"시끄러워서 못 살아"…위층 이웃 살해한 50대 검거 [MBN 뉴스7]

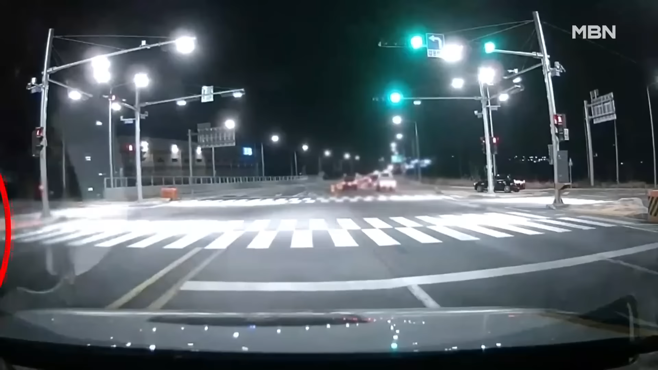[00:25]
검은색 승합차가 쏜살같이 달아나고 그 뒤로 순찰차가 따라 붙습니다. 2시간 가까이 추격전을 벌이던 이 차량은 역주행까지 감행했지만 결국 순찰차와 충돌합니다.